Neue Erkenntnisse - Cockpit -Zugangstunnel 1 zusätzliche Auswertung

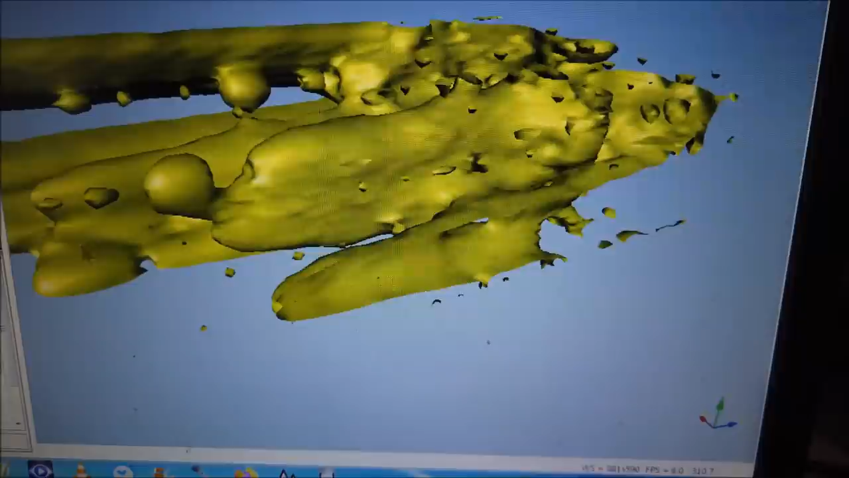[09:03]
halten wir das einfach mal so fest so ich drehe das wieder ein bisschen zurück machst wieder ein bis jetzt ist er mir abgehauen ich mache es noch mal ein bisschen kleiner so ich verändere weiterhin jetzt dieses bild und da kommt etwas da habe ich etwas gesehen was ich sehr interessant fand was ich euch nicht vorenthalten will nämlich hinter dem motor kommt jetzt hier etwas dass ich da sehr interessant finde nämlich diese einbuchtung wir haben einen hinteren teil und
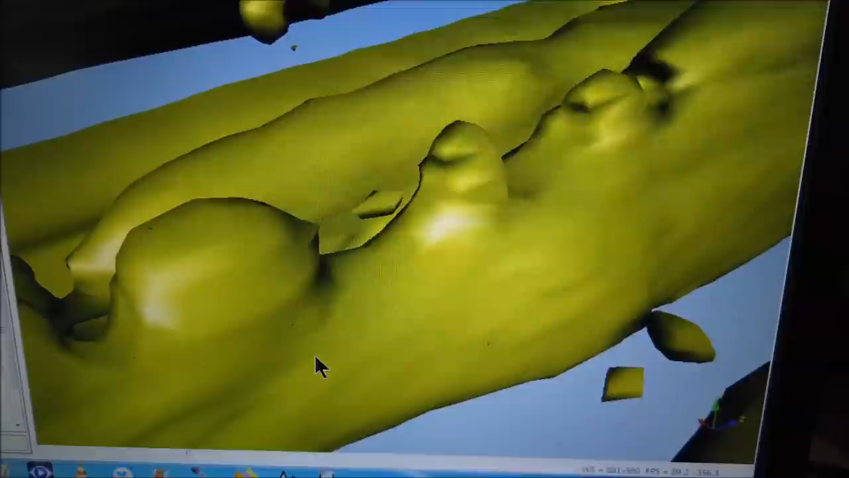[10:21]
fantasie ich weiß da haben sich einige schon ganz gewaltig aufgeregt aber es ist jetzt im moment die best logische möglichkeit die wir anbieten können ja also das nur mal als hintergrund
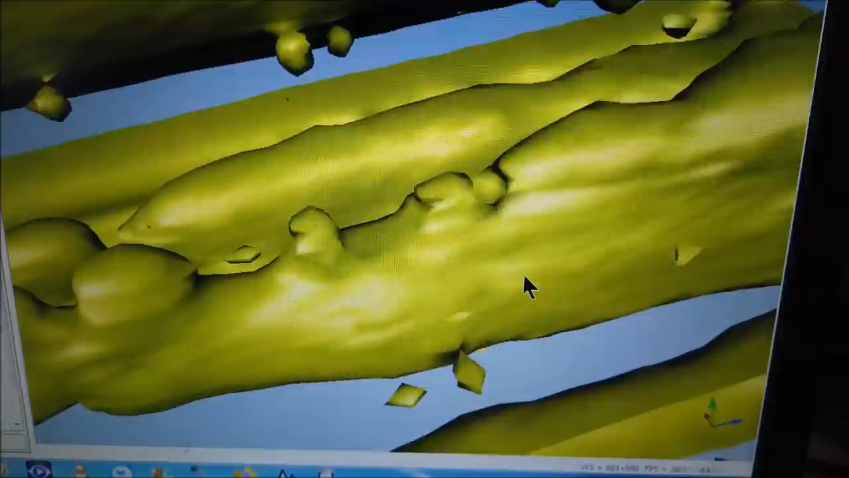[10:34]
so das objekt ist nach hinten dann weiterführend wie
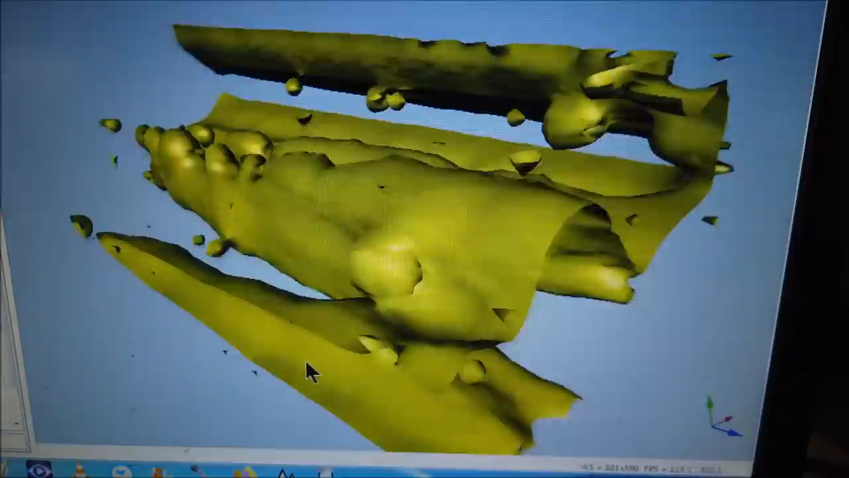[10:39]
gesagt wir können nicht sagen was dann da hinten noch dran ist weil was ich sehr interessant finde das kann ich aber nicht erklären warum die so ein bisschen versetzt sind das sind die beiden knubbel die jetzt hier rechts und links sind ich drücke es mal wieder ein bisschen in die mitte des bildes
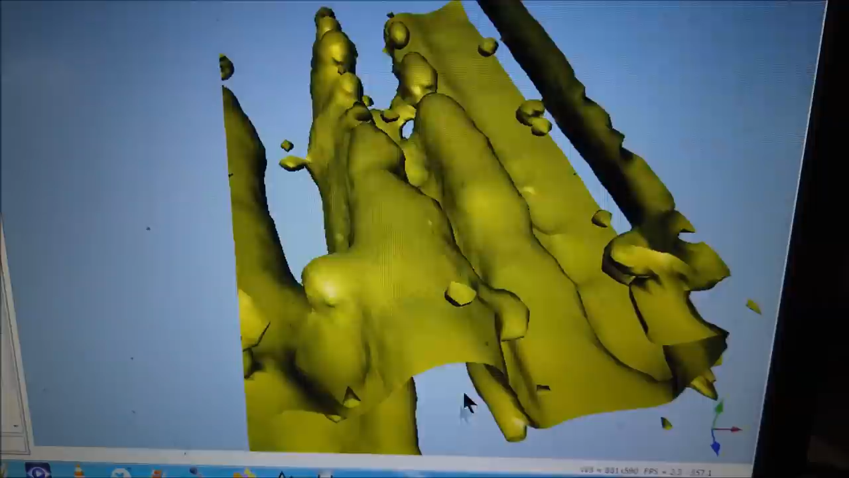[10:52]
ja also hier rechts und links wenn man das jetzt so sieht ich mache es ein bisschen hoch dann ist das tatsächlich
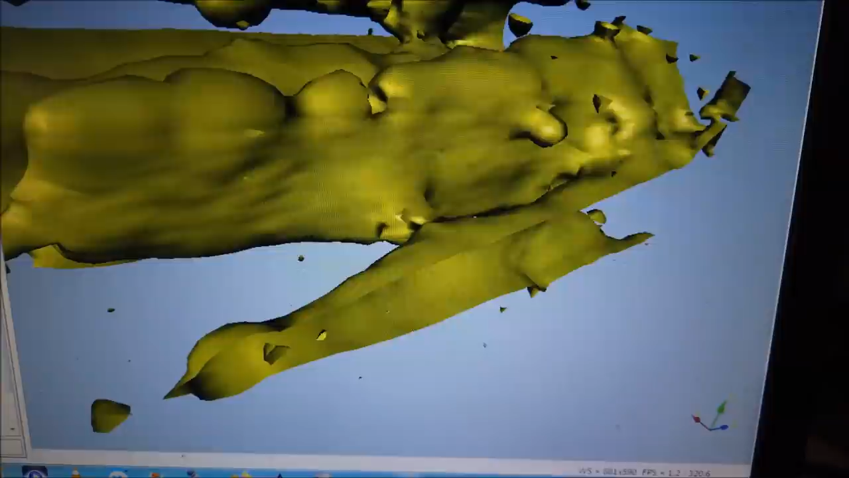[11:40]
also auch diese knubbel sind hier interessant aber wir haben keine Deutung dafür also ich bin da kein flugzeugmechaniker ich kenne da noch jemanden mit dem muss ich mal sprechen aber